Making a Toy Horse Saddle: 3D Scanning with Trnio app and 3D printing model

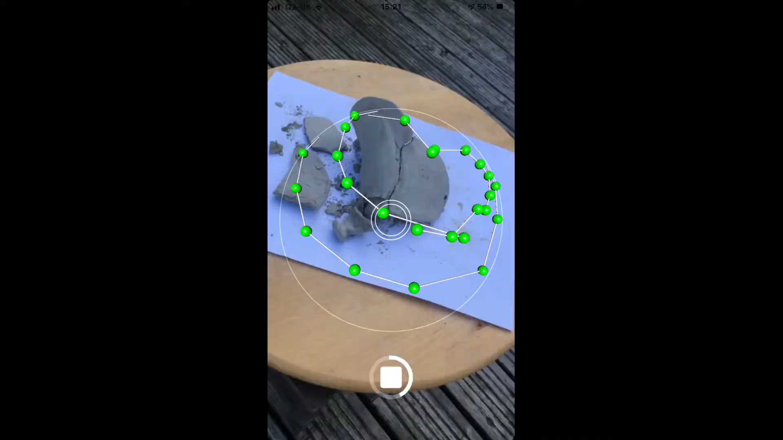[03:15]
make sure you've got nothing obstructing that I happen to use the object method and it's really
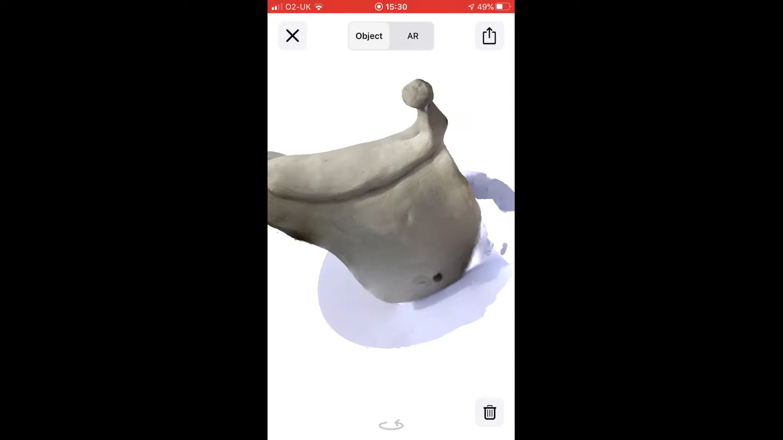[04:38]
performing the scan itself so here's one that is that stood up
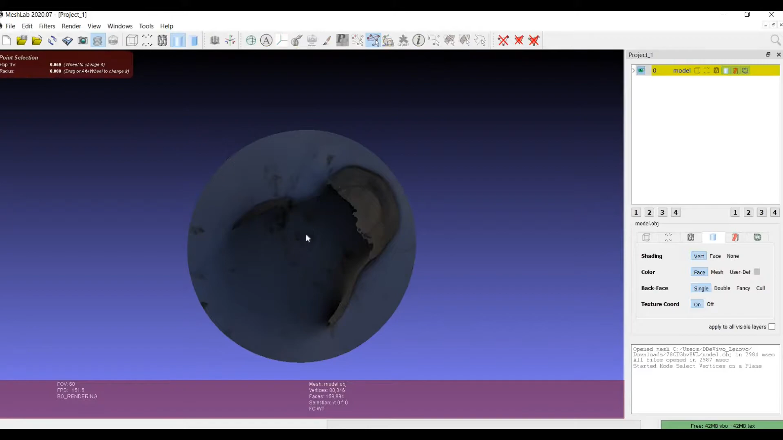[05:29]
brought it in here and turned it upside down so I could get rid of this bottom face uh for which I used um select vertices on a
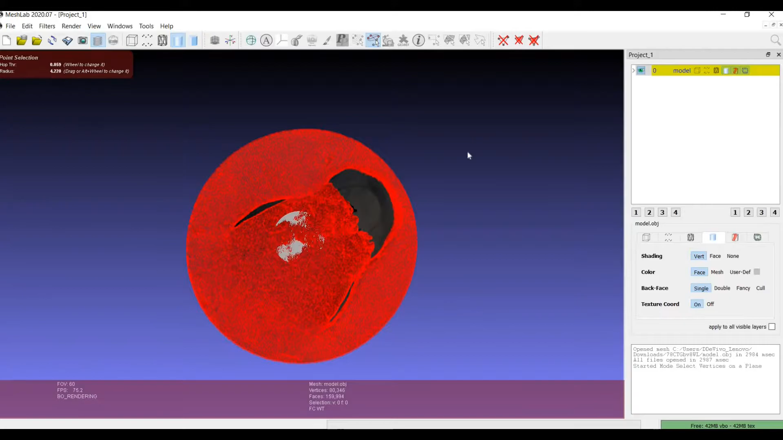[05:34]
plane and then just pull the uh the mouse so you select the entire plane and then choose
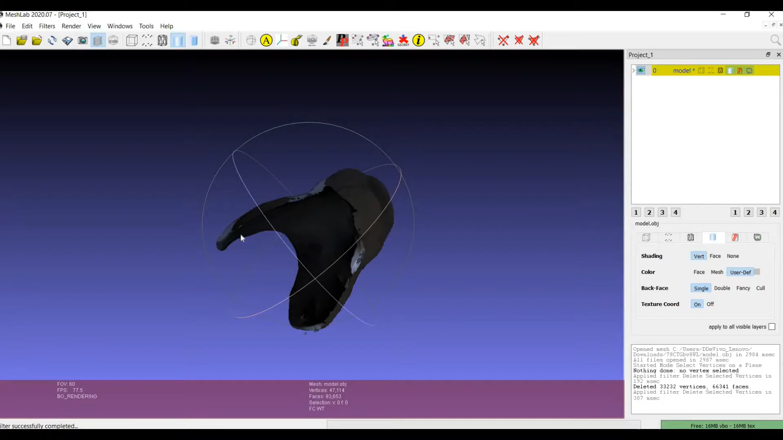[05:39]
to delete the set of selected vertices which kind of removes the bottom but as you can see it left this huge void at the top of the saddle um and
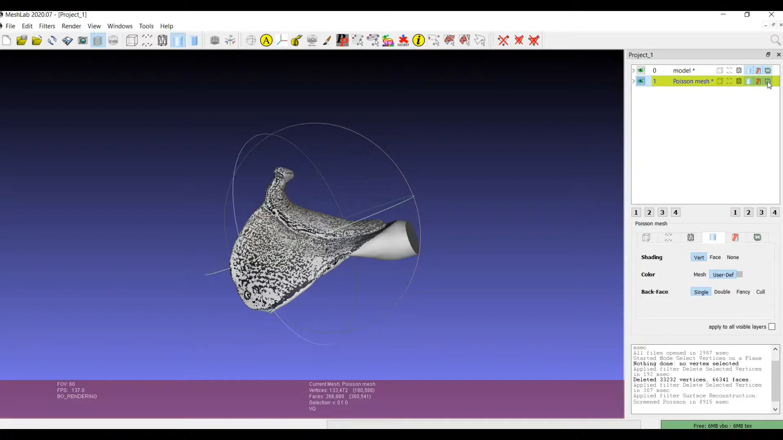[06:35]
layer which I did here to go back to the original one with just the plane removed
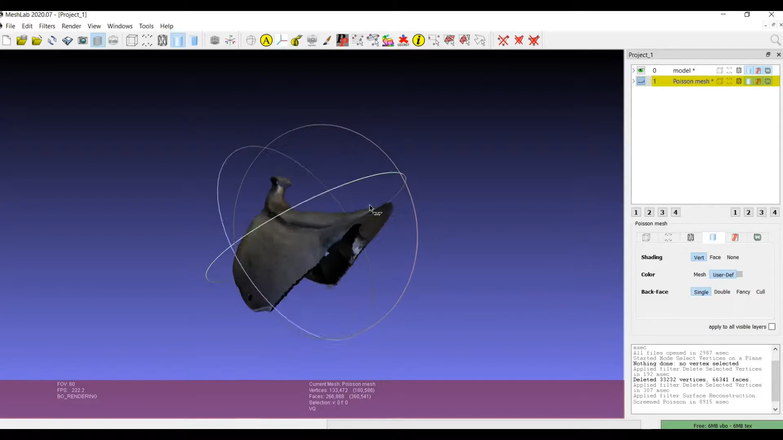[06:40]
um and I thought well I'm kind of more used to using Tinkercad which is a baby uh piece of baby
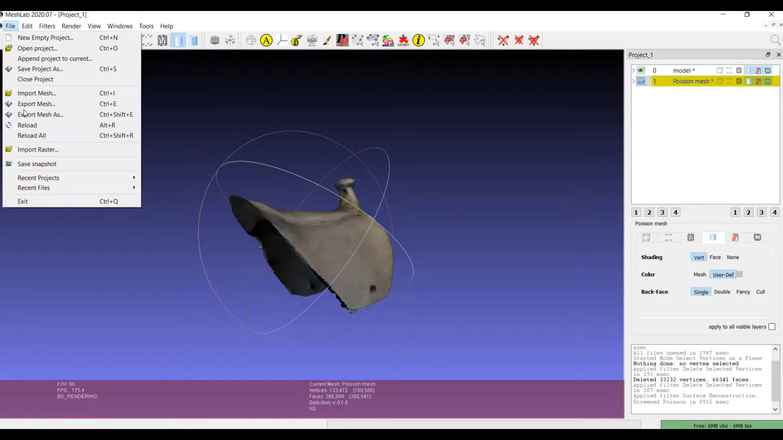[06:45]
software but uh but I'll have a go with that so I just exported it here as